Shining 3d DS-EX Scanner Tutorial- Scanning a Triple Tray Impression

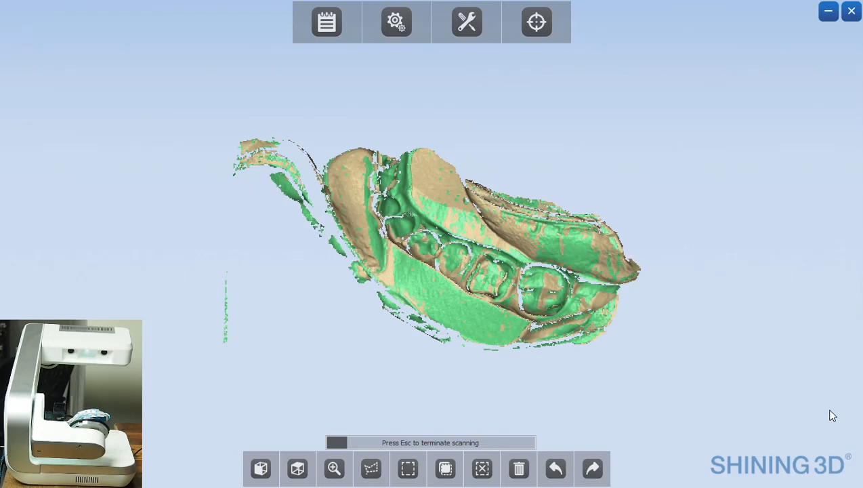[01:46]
And so this is just a spring loaded clip. The handle goes into that and then you can orient it inside of the scanner.
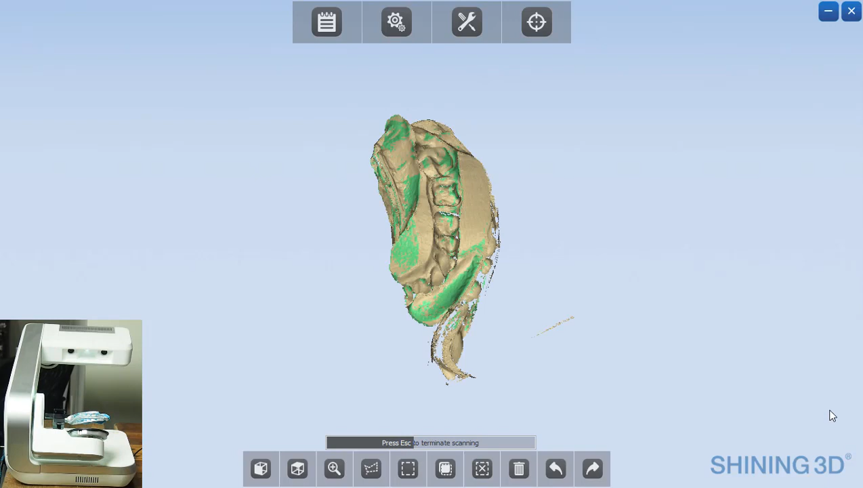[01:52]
Click next. It's going to begin going through the automated capture of all of these images,
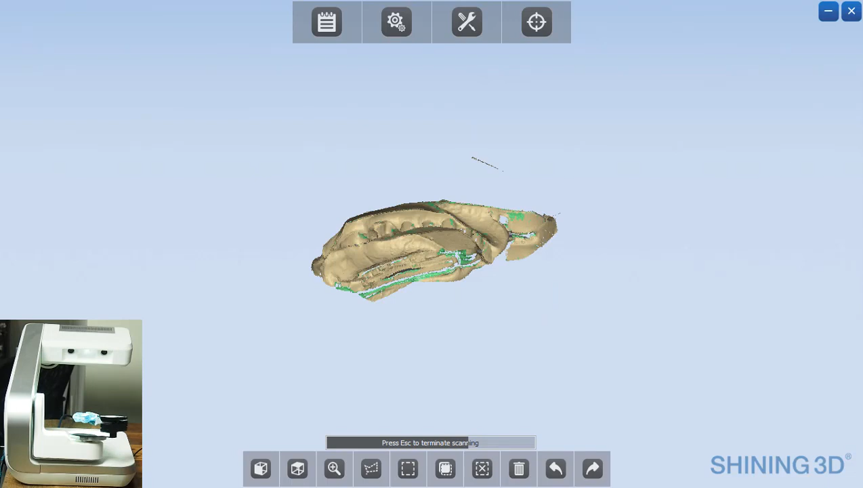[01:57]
which I've sped up for the sake of time here.
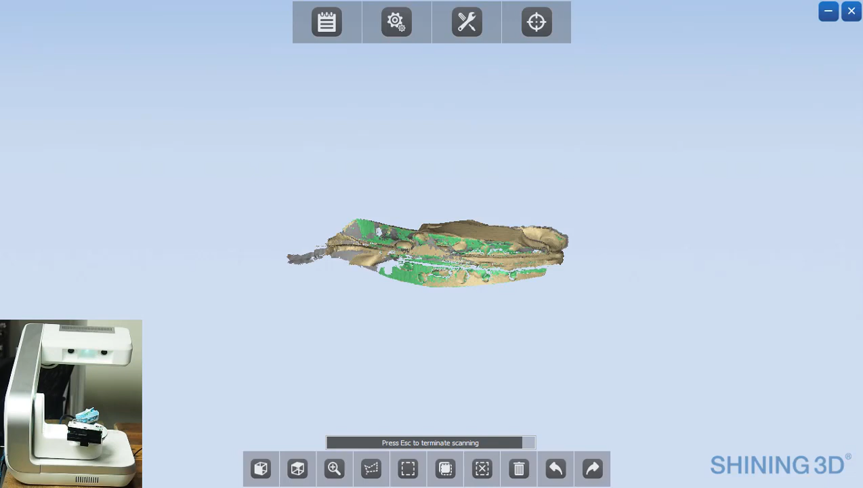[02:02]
This is not real time in this portion. But once it goes through all these automated images, it will bring this scan up.
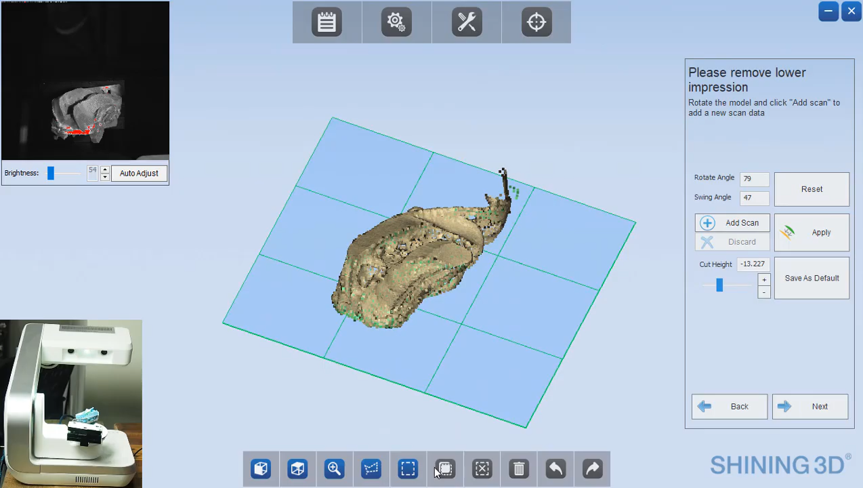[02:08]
And at that point, you can look at this image in more detail and look for any areas where there might be missed data.